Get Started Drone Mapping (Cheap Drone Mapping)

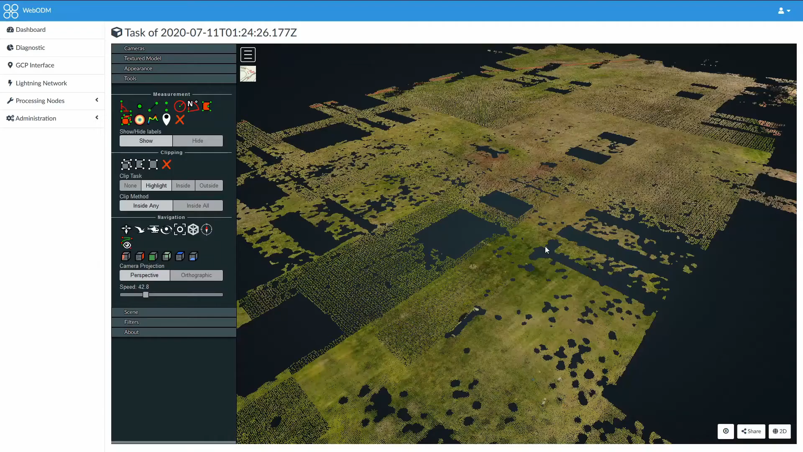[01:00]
It is possible to fly the drone up and back over the area manually,
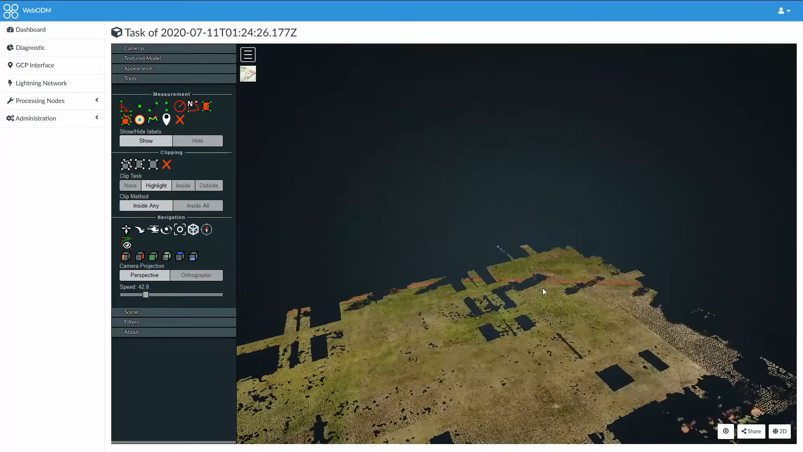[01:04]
but the results will be much less consistent and often will just return garbled data after processing.